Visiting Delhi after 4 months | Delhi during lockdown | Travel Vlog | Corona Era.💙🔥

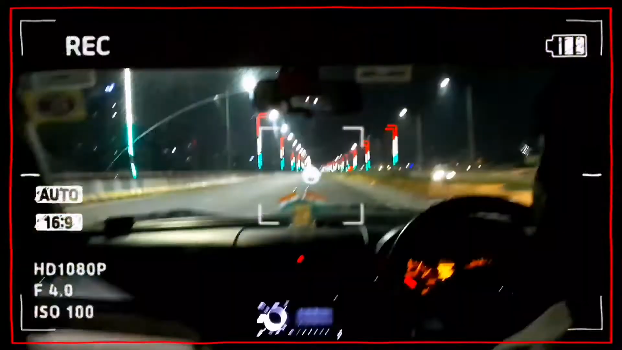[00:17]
सो गाइस हम लोग अभी वापस जा रहे हैं गाजियाबाद एंड अभी हम लोग हैं हिंडन एलिवेटेड रोड पर।